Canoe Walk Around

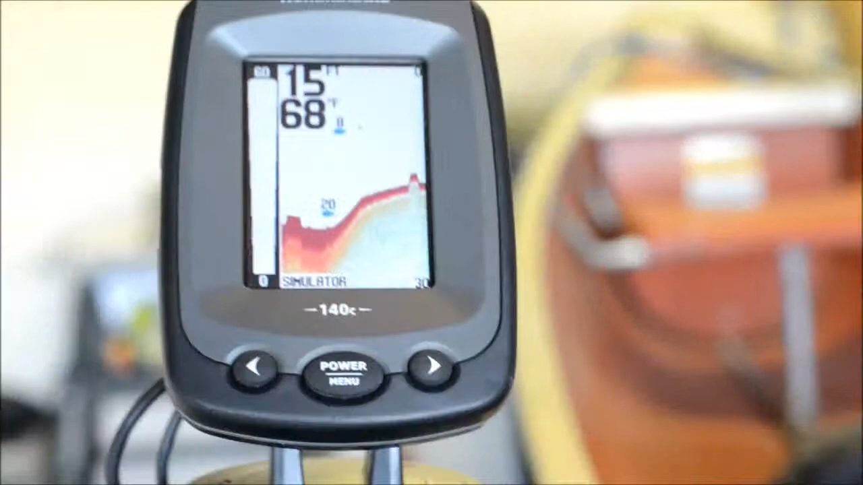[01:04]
On screen: water 68°F
lets you check the like if you're running up to a
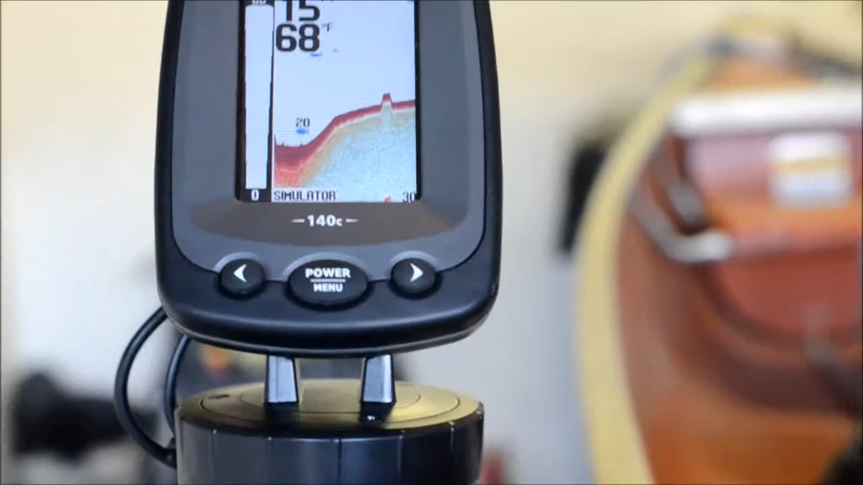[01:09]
like a shore it lets you check that shore see if there's any fish right there
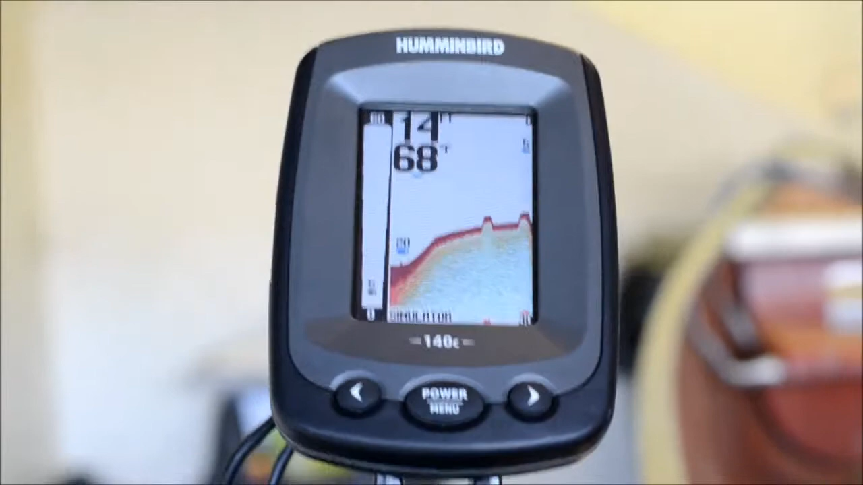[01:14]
you can do the adjustments and all that stuff if you really want to get into it go to their website check it
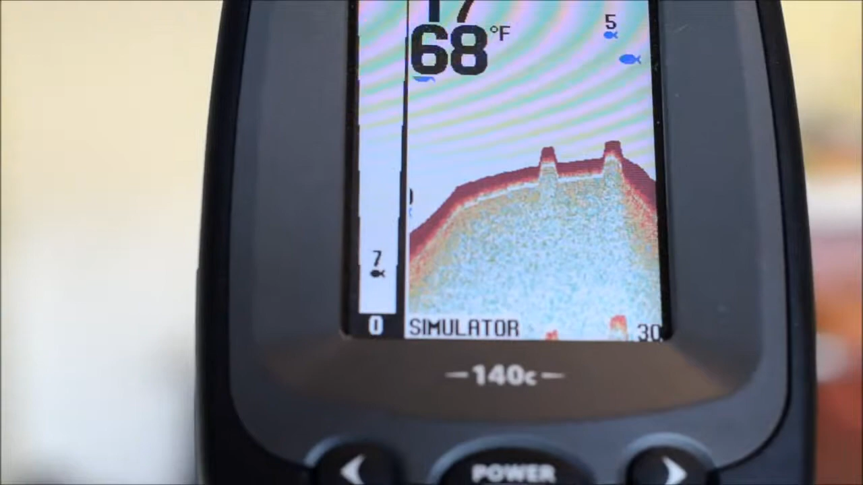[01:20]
On screen: water 68°F
out it's a love I really love them fish finder it works perfect for canoe and apparently they're selling really good over at Bass Pro Shops I got this at